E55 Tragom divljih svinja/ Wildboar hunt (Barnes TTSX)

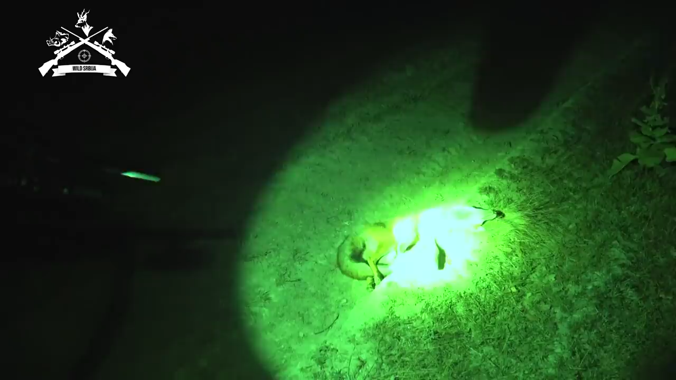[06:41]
lisica u gostima. Obišla nas je iza čeke.
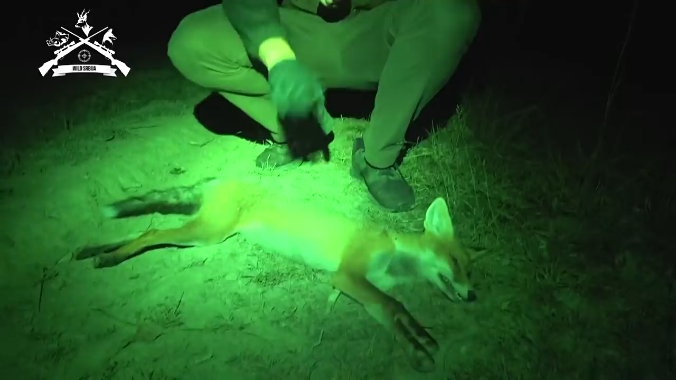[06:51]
Nismo stigli da pucamo, ali posle se vratile. Jedna ženka manje.
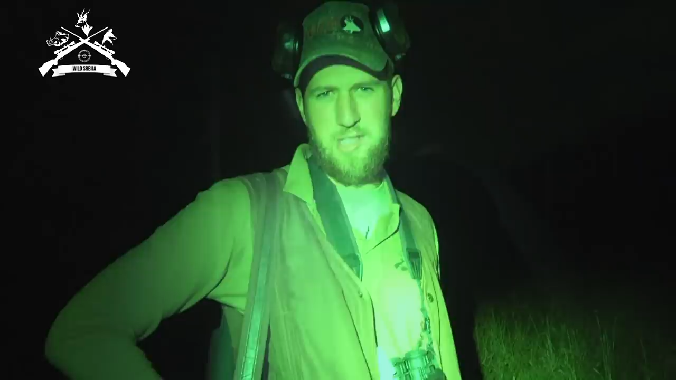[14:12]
Evo nas na mestu gde mislimo da je pala, to je tačno ide nas prom čeke. Vamo gore ovom žbunju pa da vidimo da pokušamo da je nađemo. Pogodak se činio dobro, čuo se dobar udarac.
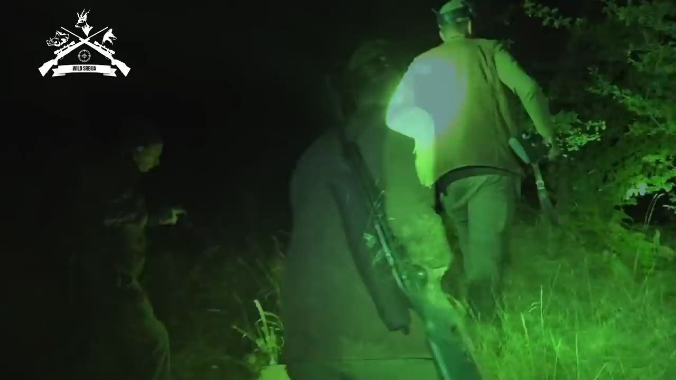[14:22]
Na gore, ne vidi. Odi. Evo ga. Ajmo. I prva svinja u životu. Idemo bre.